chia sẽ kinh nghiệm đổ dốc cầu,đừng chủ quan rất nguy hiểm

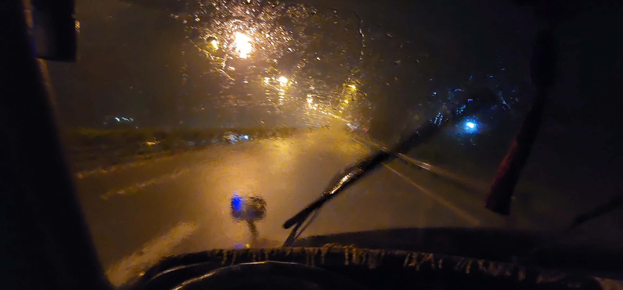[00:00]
Hà Tiến xin chào mấy anh em đã quay trở lại kênh nha Hiện nay Tiến tiếp tục Tiến Hạ công ở các lái nha mọi người Thì Tiến đang ở trên cao tốc Lộc Thành dầu dây thì có một cái cơn mưa bắt chợt rất là lớn Thì sẵn tiện thì Tiến chia sẻ một chút kinh nghiệm về đi chờ mưa luôn nha mọi người Thì mọi người đi kinh nghiệm chờ mưa cao tốc thì mình chạy chậm thôi nha mọi người Nếu mà mọi người chạy chậm thì mọi người đi len bên len
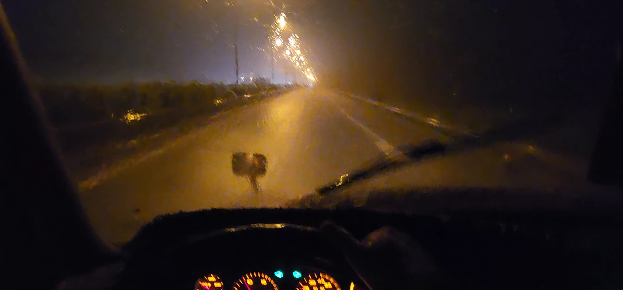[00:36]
giữa nè Còn chạy nhanh thì đi len xác con lương nha mọi người Thì nếu mà chờ mưa lớn quá thì mọi người bật đèn cảnh báo lên đó Bật đèn cảnh báo để cho những cái xe phía sau ta thấy đèn nó chết chết chết chết chết chết Để mà người ta né và cái lưu ý là mấy anh em mà đi mà chờ mưa thì mình đi tốc độ đều đều vừa phải nha mình đừng có ham ra quá đừng mình đừng có thấy cái đường láng rồi không vắng xe mình đạp rồi
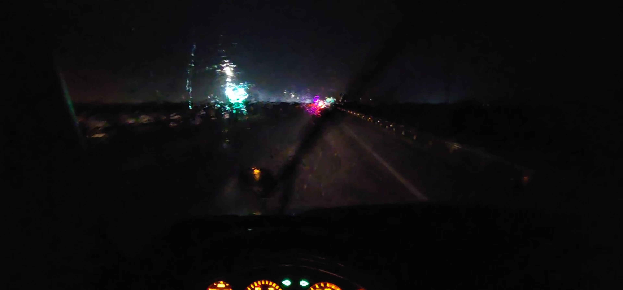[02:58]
5 thì theo tiếng nghĩ thì có thể năng là chú chạy khá là nhanh rồi cái độ dốc của cầu của Mỹ
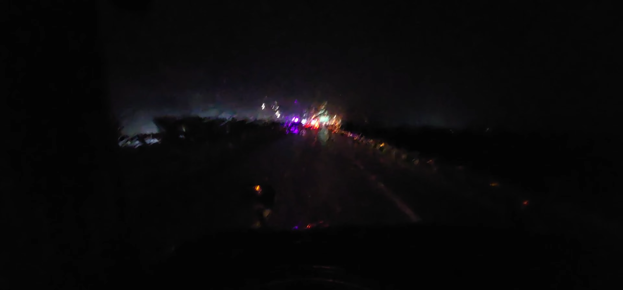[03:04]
rất là cao nha nha mọi người hình như tiếng đi qua vài lần tiếng nhớ là cái độ dốc của cầu của Mỹ là 5 phần trăm nha mọi người 5 phần trăm hay là 4 phần trăm về tiếng quên là cái độ dốc nó rất là cao nó chúi xuống vậy nè thì cái độ dốc 5 phần trăm bốn là có nghĩa là là làm cứ 100m xe là lên 5m cứ dài 500m lên 5m